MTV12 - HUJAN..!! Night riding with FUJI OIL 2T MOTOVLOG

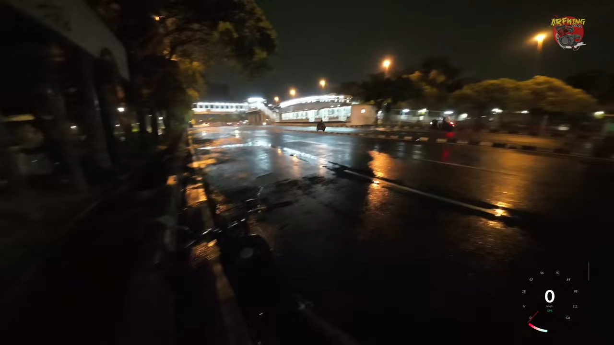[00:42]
temen-temen dan dari tadi gua ke jebak hujan dari jam 12 hari temen-temen hujan reda hujan reda hujan reda gitu jadi ya begitulah pas udah gua gua kira reda ternyata malah deres pas gua jalan enggak lama berhenti begitu terus akhirnya gua basah kuyuk temen-temen jam 1 malam temen-temen ya Aduh
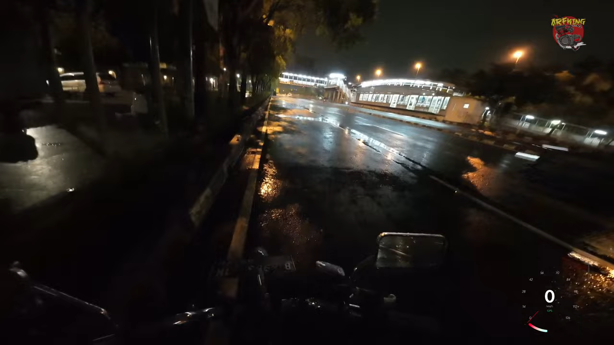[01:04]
pengen jalan-jalan malam aja pakai basah-basahan lagi nih enggak tahu ntar masuk angin apa enggak kayak gitu men jadi intinya gua mau jalan-jalan malam teman-teman sekalian cerita sedikit tentang Fuji oil temen-temen kemarin
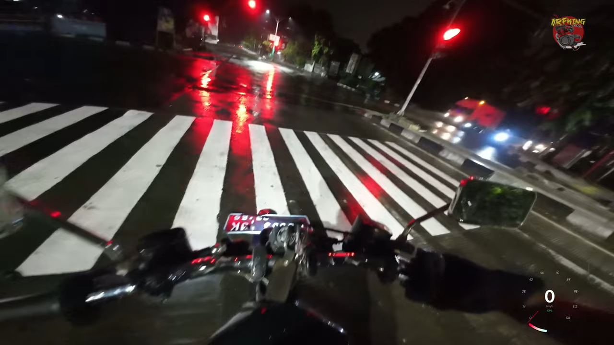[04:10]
ada apa lagi banyak ya any smokeless itu 40ribuan semua tuh ya jadi ya begitulah temen-temen pokoknya oleh ini enak banget di RPM bawah tapi kurang nyaman di RPM atas temen-temen kayak gitu ya ini lampu merahnya agak lama biasanya nih udah biarin dah ya kayak gitu men Fuji oil 2T nah ini
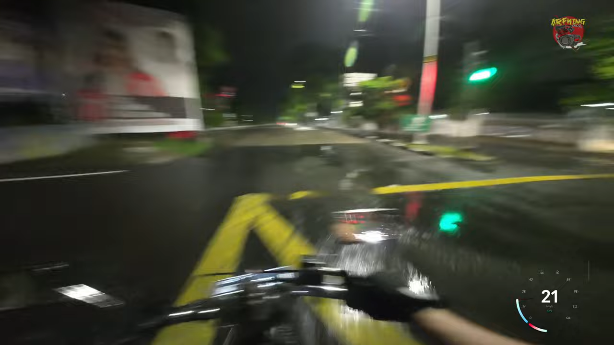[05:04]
orang kalau udah malem pada motornya nggak ngerti langsung merah langsung itu udah